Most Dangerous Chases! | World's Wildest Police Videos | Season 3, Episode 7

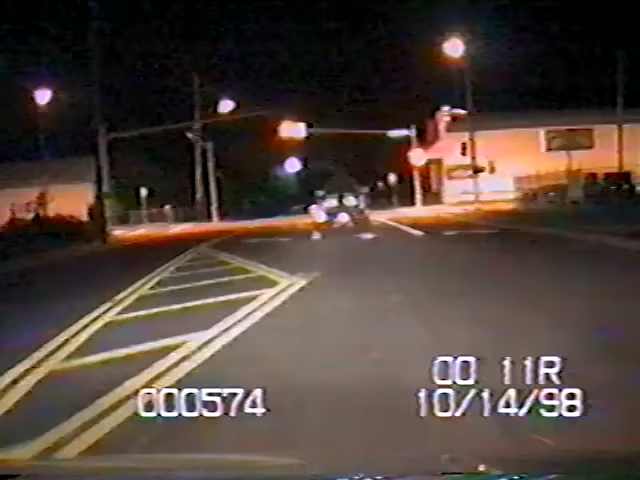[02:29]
The frantic suspect blows red lights and stop signs.
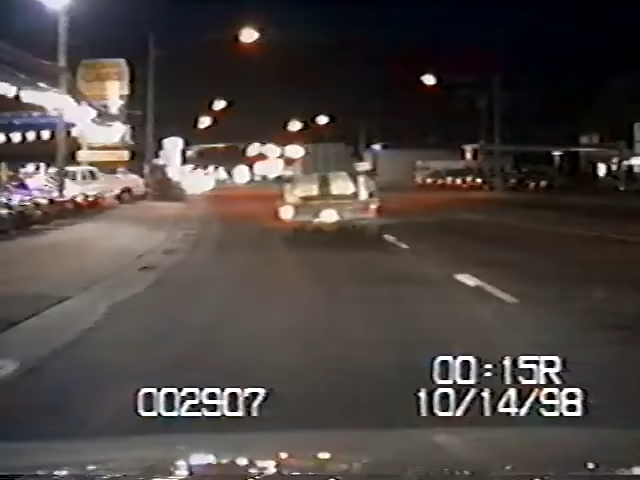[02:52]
But he swerves right around it. 10-4th unit, copy. Seconds later, another patrol car appears. The city streets give the suspect little room to maneuver his truck. So he takes it to the highway. Main and Heath, Washington. The suspect rumbles down the divided four-lane road. Officers want to get ahead of him to drop spikes. Okay, here we go. One deputy rushes up the opposing lanes. It's like threading a needle at 60 miles an hour.
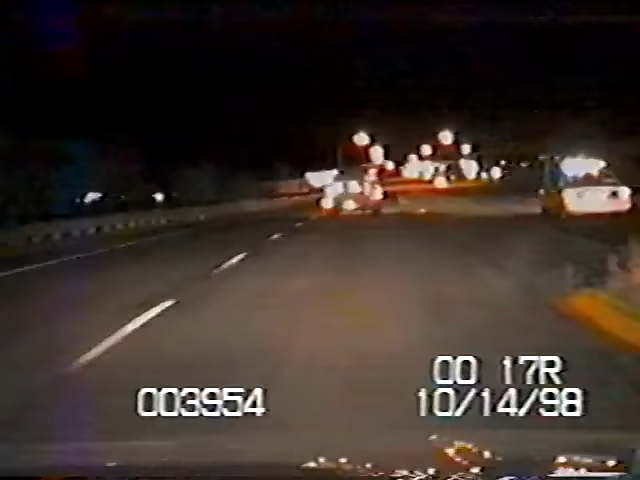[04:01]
Another deputy moves in to dog the truck on its blind side, where he's shielded from gunfire. Shot fired. Time to get you. The suspect seems like he'd do anything to not get caught. The officer will never forget what happens next. The truck jerks violently back and forth, without any interference from the deputy.
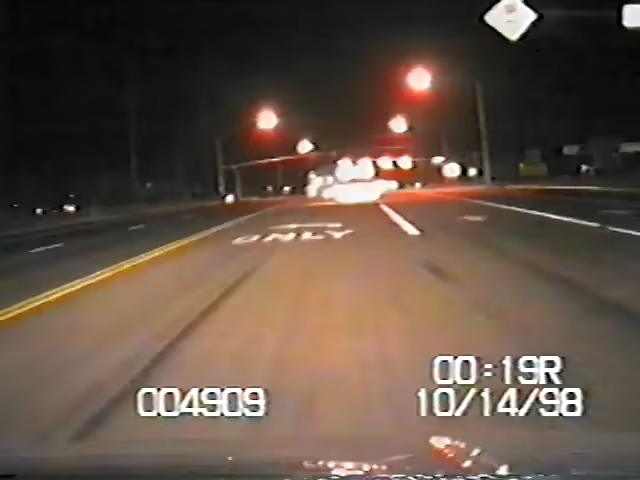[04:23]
It glides in a slow, arcing path toward the edge of the road. We're going out from the ditch.
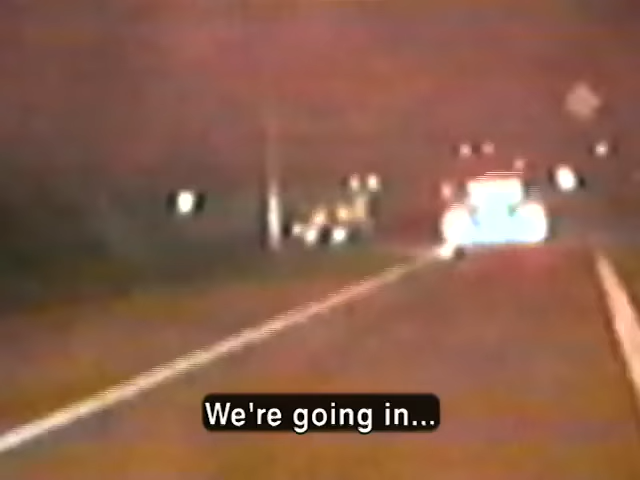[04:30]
We're going in. Oh, way down. The truck hits the light post dead on, sending pieces of the cab, trailer, and boat flying in all directions. We're out of the car.
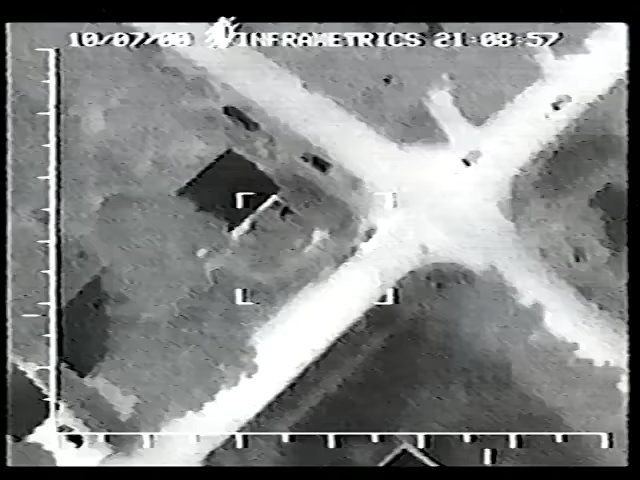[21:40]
Bay County, Florida the police chopper's infrared camera hones in on a suspected DUI.
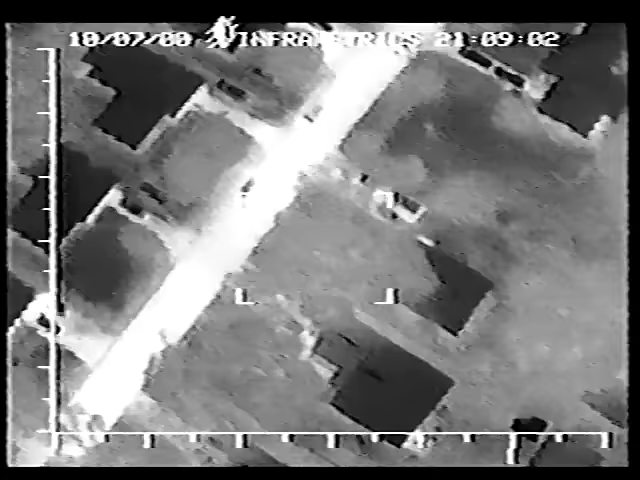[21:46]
408 Bay we are on top of the chase. The pilot soon makes a startling discovery.
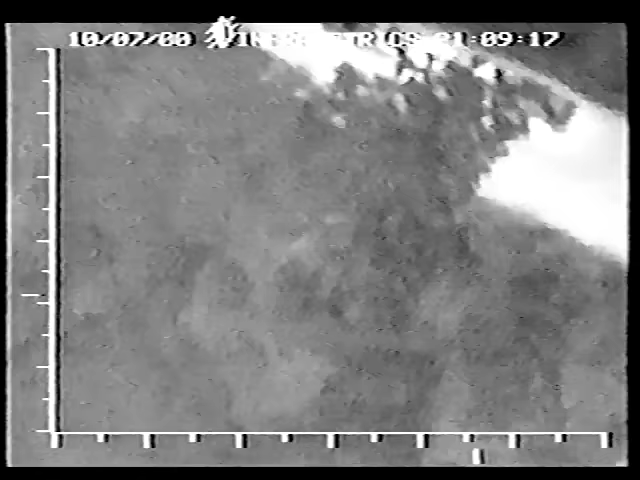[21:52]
The car is driving backwards. The white hot engine faces the trail of police cars.
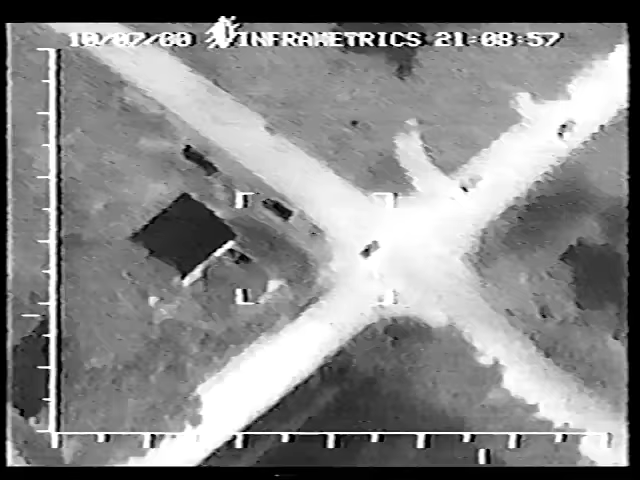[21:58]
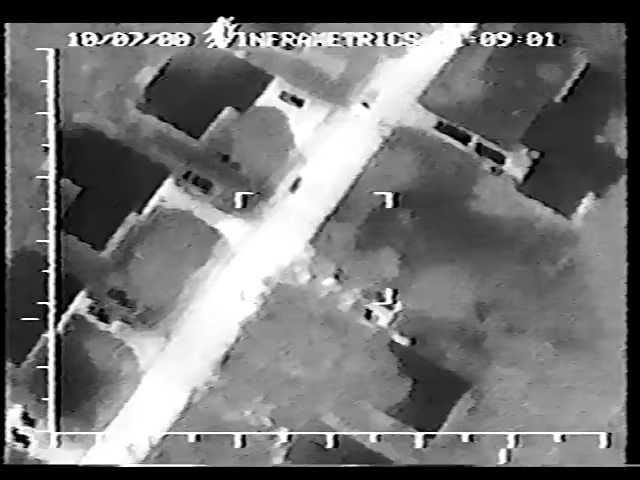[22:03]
The fearless driver charges tail first across a five-lane road. If you can push that vehicle safely off towards the side of the road we can get them stopped.
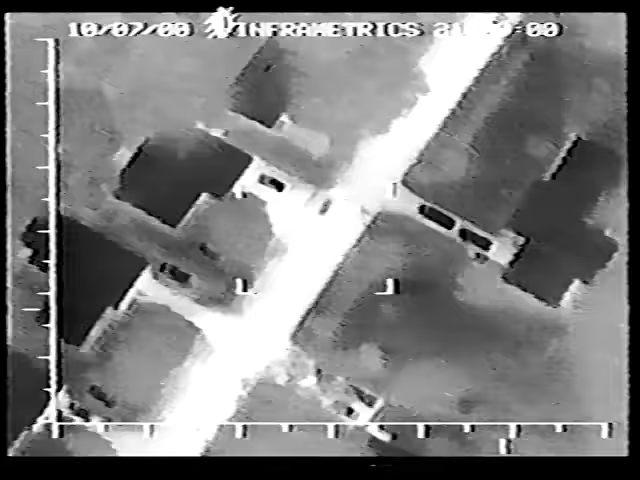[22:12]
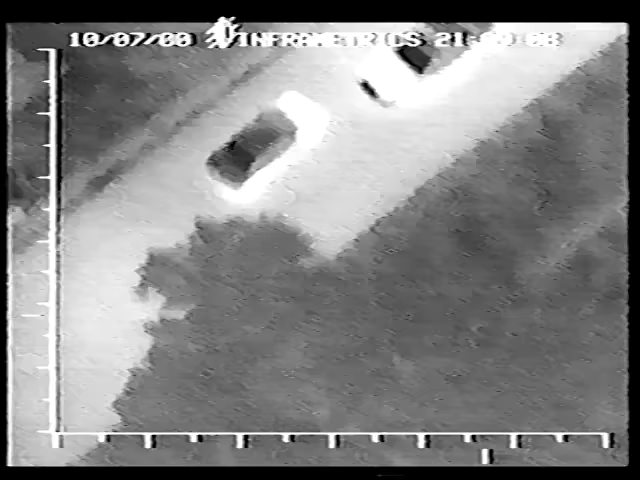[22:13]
A ground unit moves in for the pit maneuver. But a pit maneuver isn't designed to work on the steering end of a car.
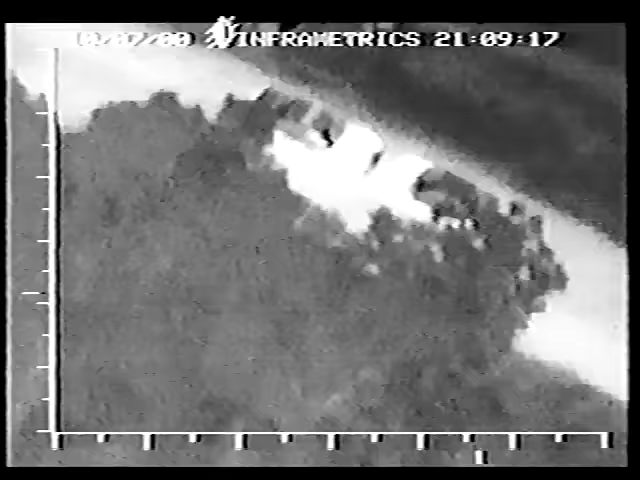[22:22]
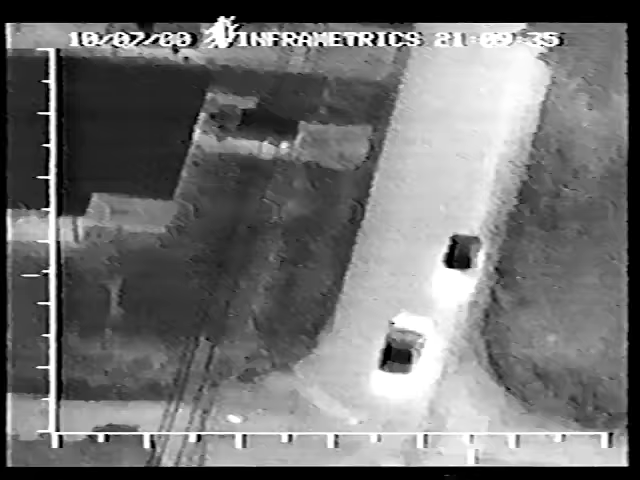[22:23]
The suspect pulls free and accelerates. We're back eastbound. Finally one officer gets a clear shot. He plows the car sideways spinning it to a stop.
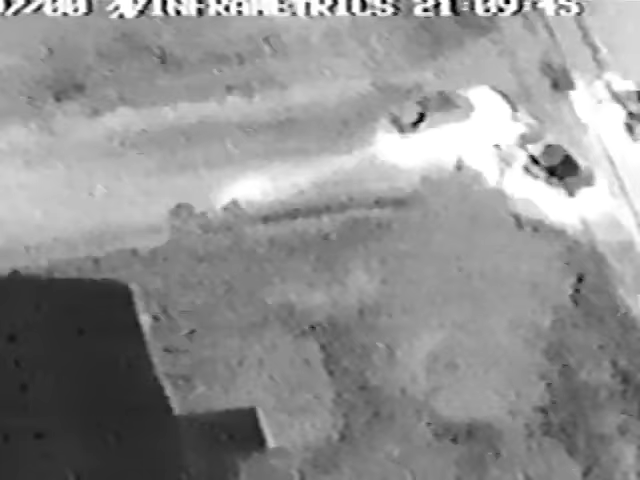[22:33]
Other units converge as one officer aims his gun at the car's tires the others swarm the doors trying to
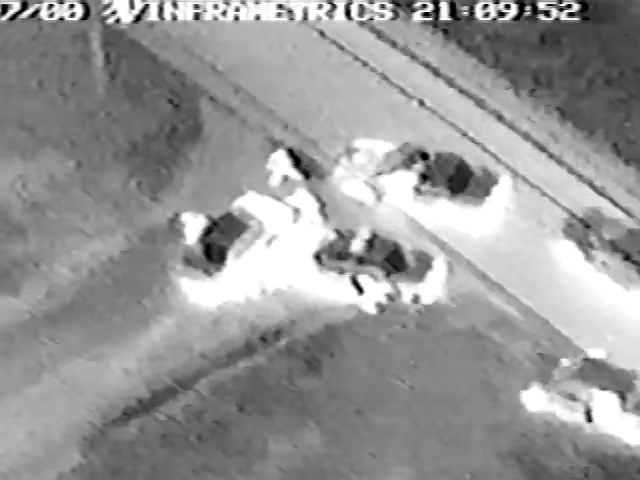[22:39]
get inside the car but this driver will have none of that. He just took off from him again.
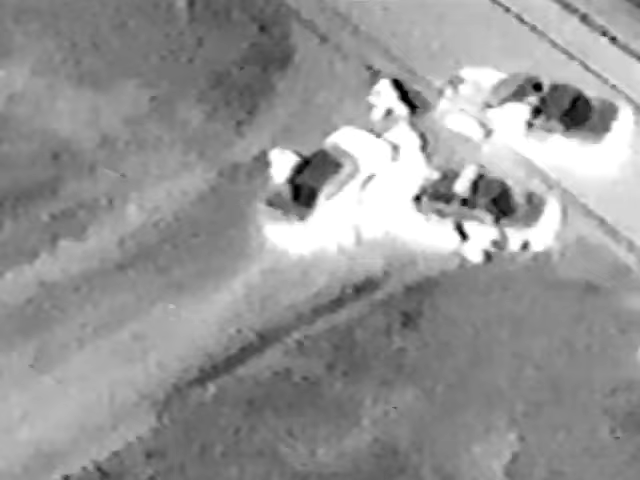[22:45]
When an officer billy clubs a window the suspect peels out. Forward this time. They shoot at the rear wheel.
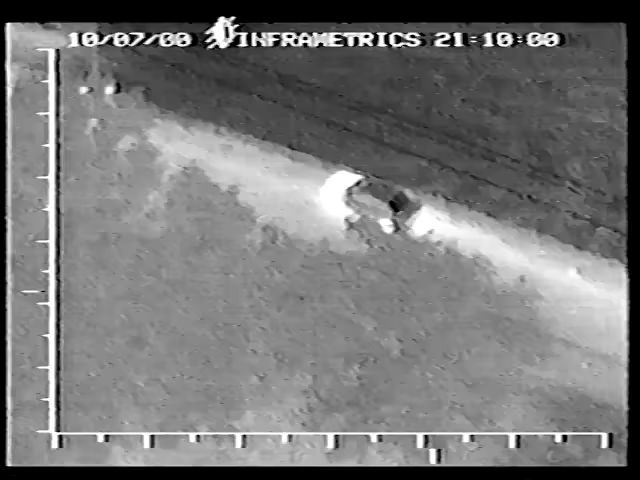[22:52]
We have one stop fire at the car.
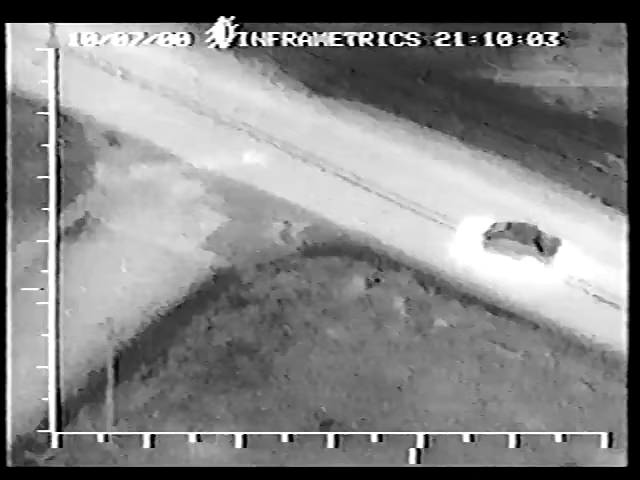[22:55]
The bullet finds its mark. Within seconds the driver is fishtailing on a bare rim. Bear rim.
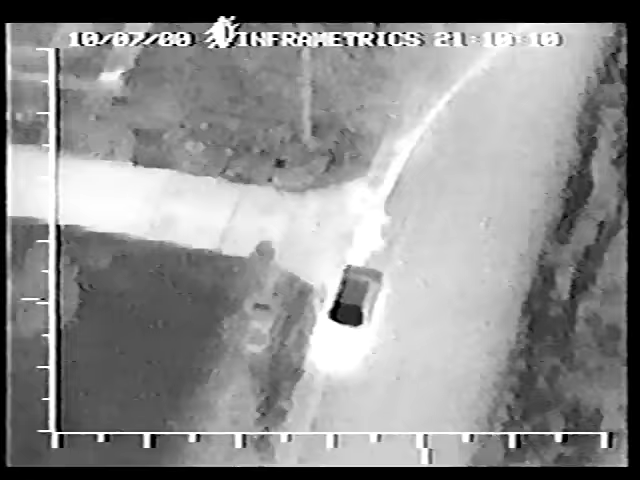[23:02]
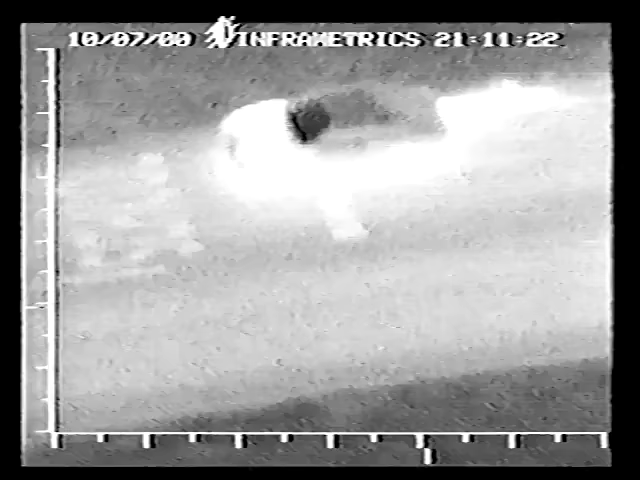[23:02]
Now the suspect should be easy to corral. Three, one round.
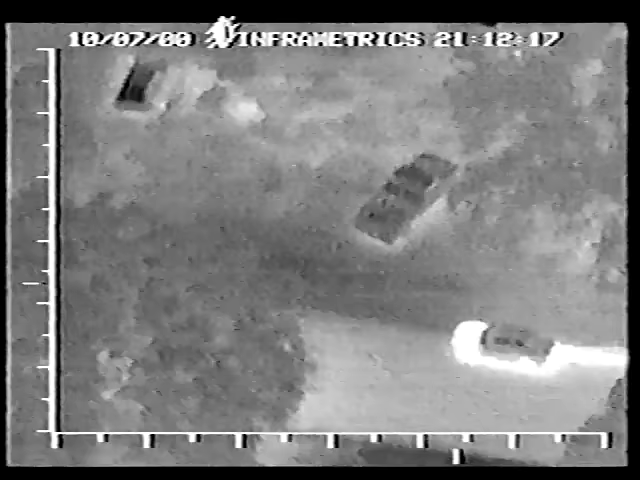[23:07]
But police are about to learn just how slippery this driver can be.
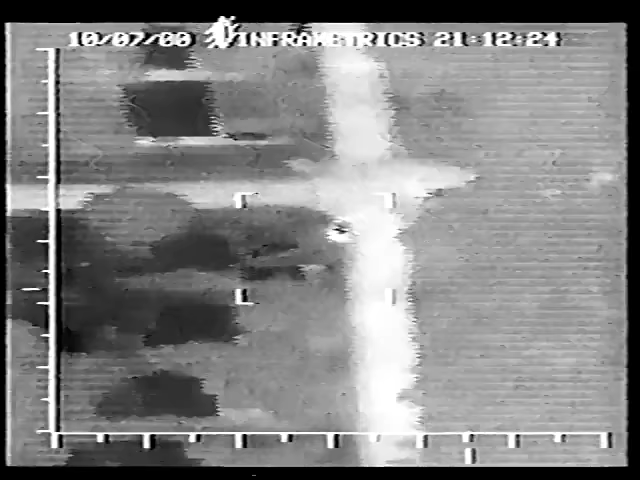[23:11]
The suspect swerves into a driveway. Units rush in to block the exit.
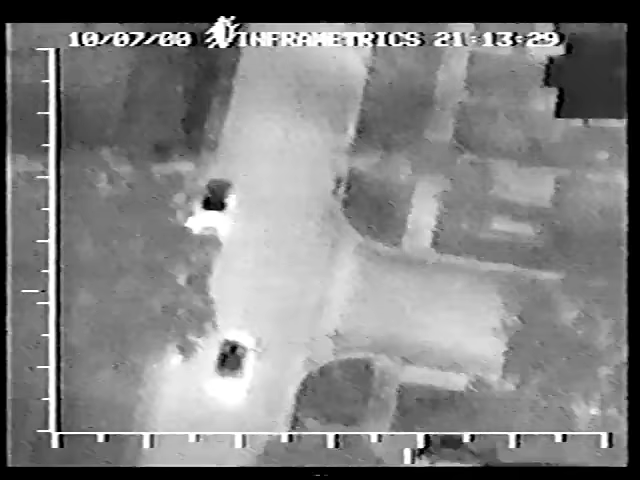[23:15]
There you go, 445.